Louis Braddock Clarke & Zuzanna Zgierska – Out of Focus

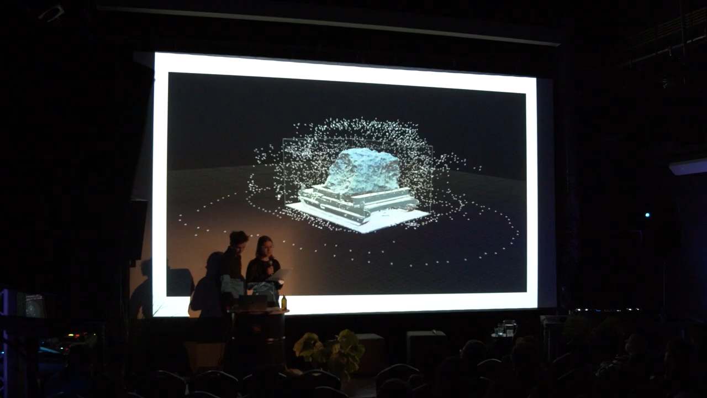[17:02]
the fragments of Cape York meteorite become important non-human storytellers and story triggers throughout the project.